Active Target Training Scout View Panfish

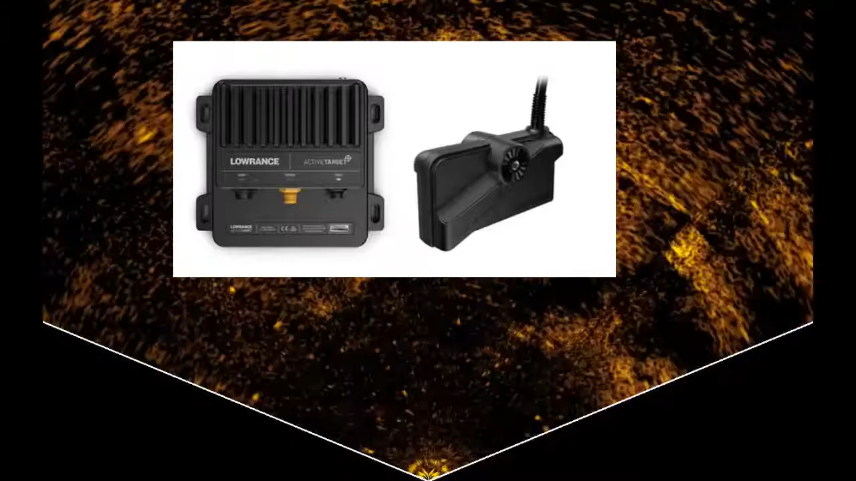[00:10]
Scout view is when the transgressors turn to see more of a horizontal field as you can see the field here. So active target is live imaging from Lawrence. It is going to be a future of fishing. That's a school of bluegills. I was fishing them over 14 feet of water with the weeds coming up.
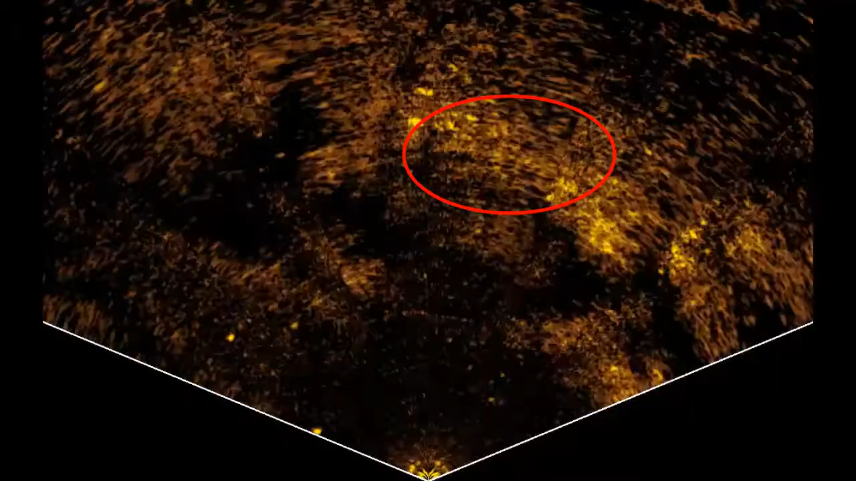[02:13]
Either the fish are below the edge of the cone or above that cone and that's why they disappear like that.